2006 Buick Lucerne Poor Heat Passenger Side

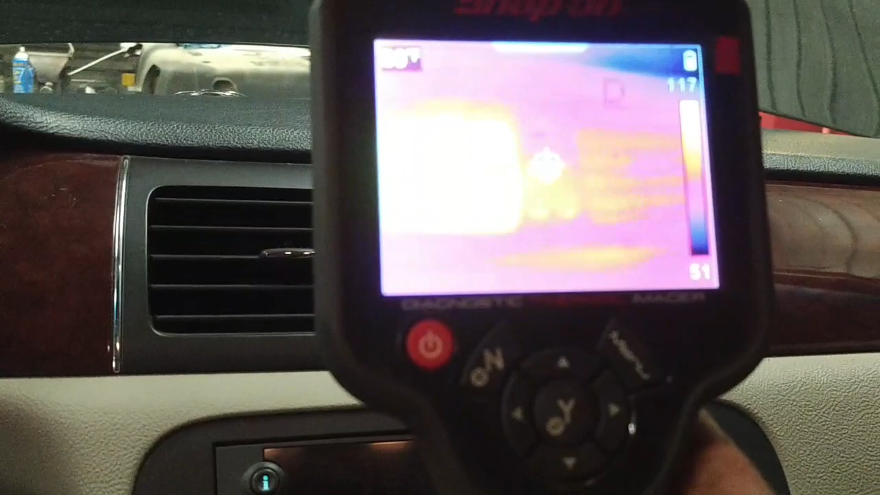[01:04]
Wait for this to calibrate again and around 80 degrees out of the right side.
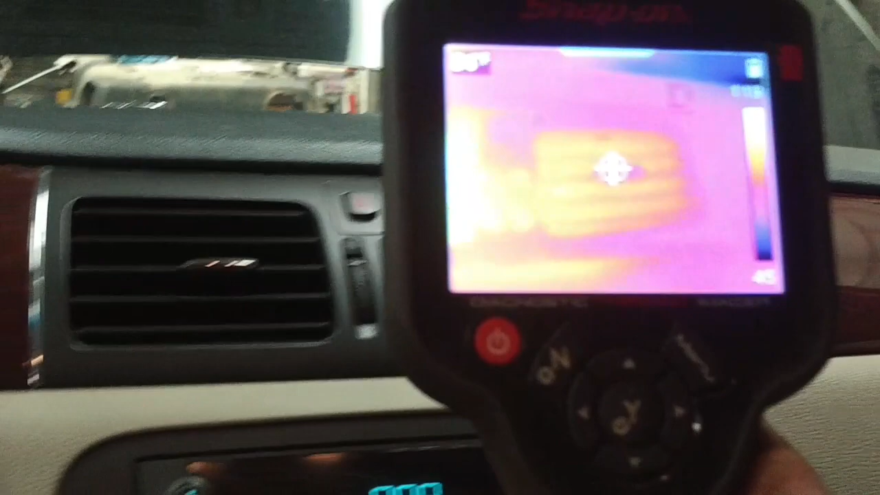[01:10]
So I suspect the heater core is partially restricted. Let's see what that one.
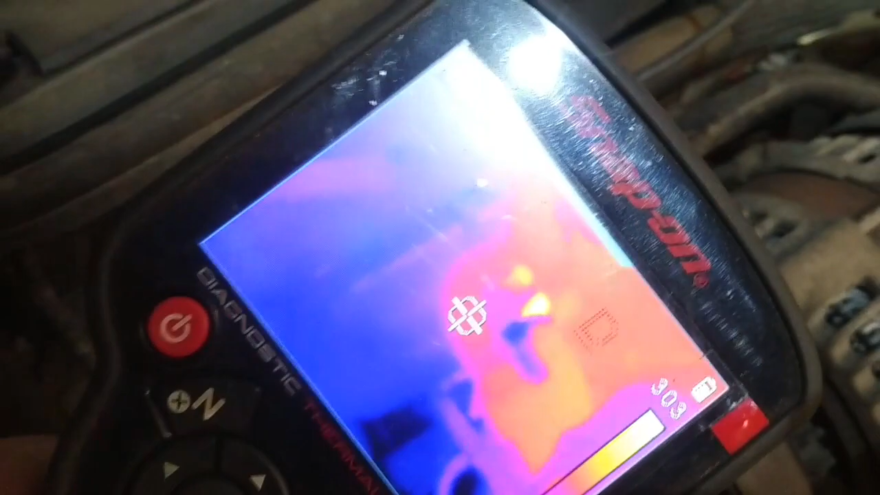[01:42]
That one's running at about a hundred and seventy degrees Fahrenheit and this one's running at about a hundred and eighty.
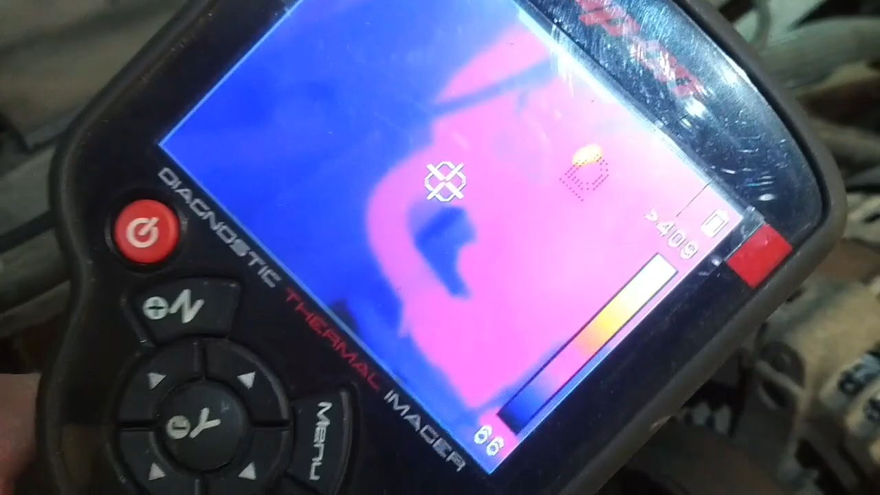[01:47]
So there's not a lot of difference between the two hoses.
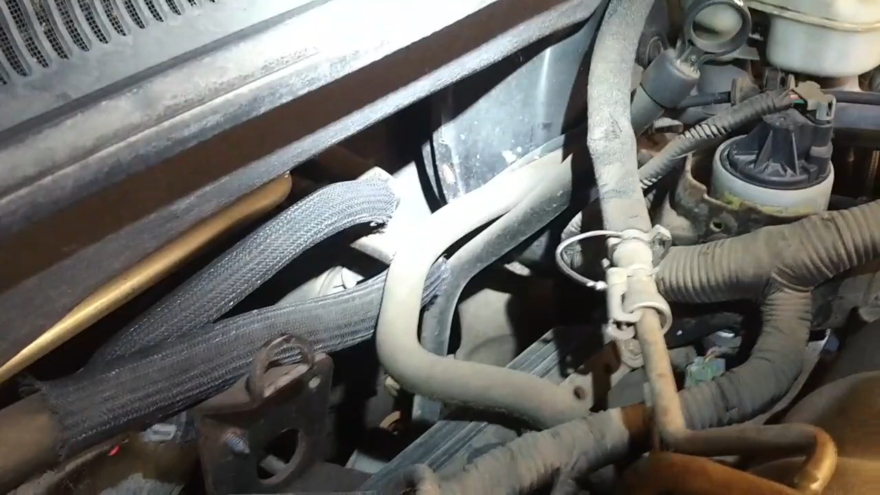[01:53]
I don't know if you're gonna be able to feel the difference but they got a loom over them so it's hard to tell when the exhaust is down there so we're picking up the exhaust feed.
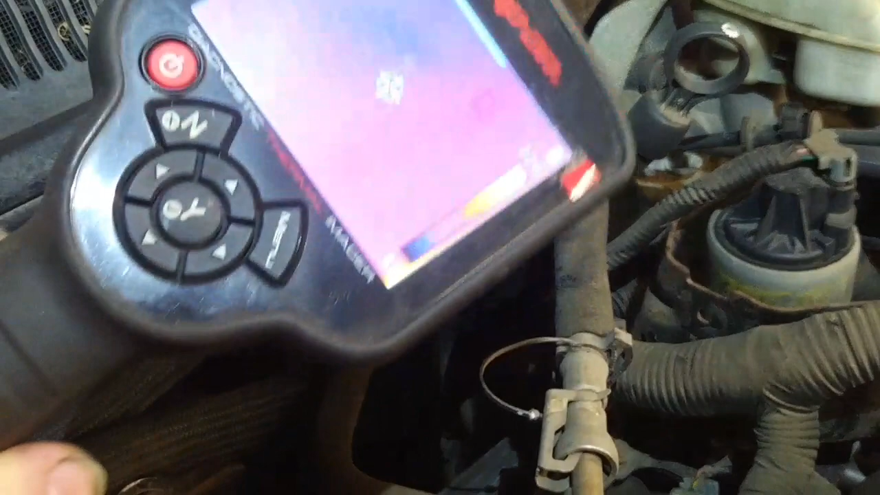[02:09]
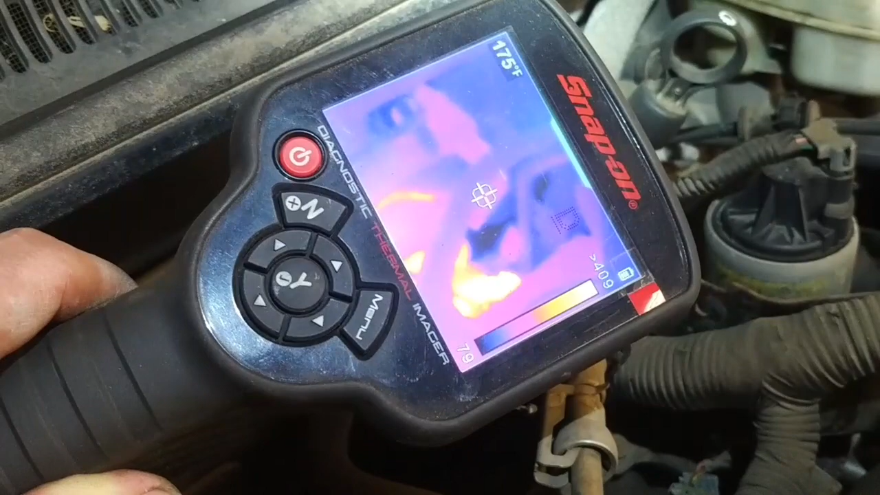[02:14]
On screen: spot 175°F
There's one hose right there 174 and the other hose 173.
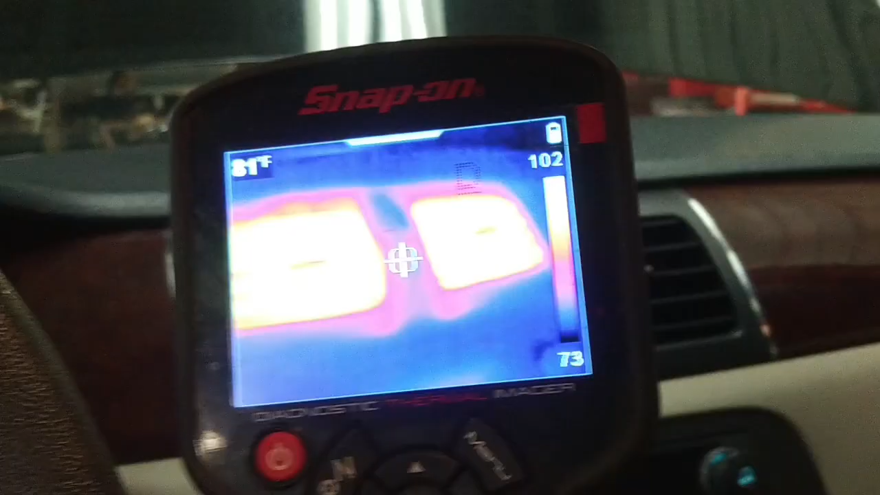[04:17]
On screen: spot 81°F
It's not up to operating temperature yet but it's a marked improvement in the heat.
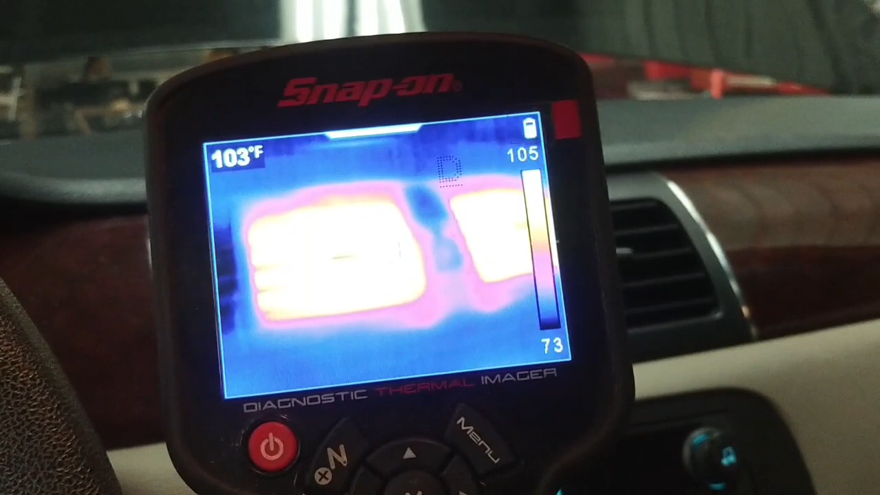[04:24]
On screen: spot 103°F
We've got 103 on the left duct and 102 on the right duct.
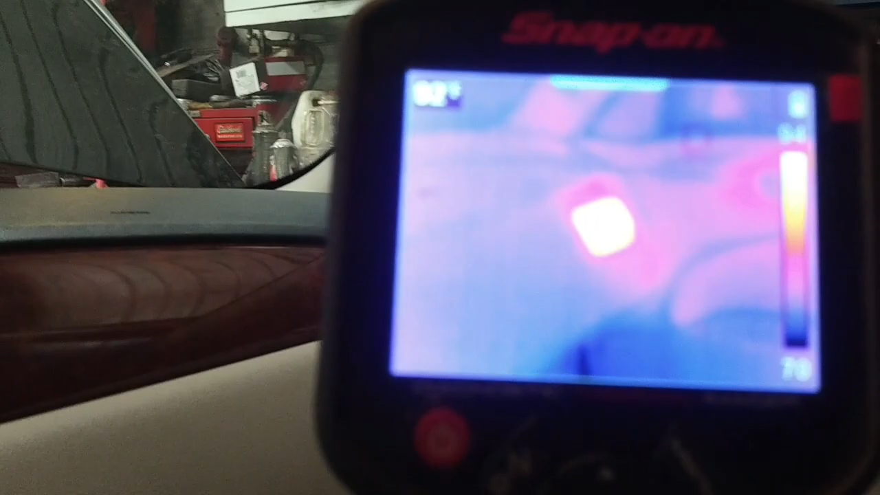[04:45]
And this one over here, 103.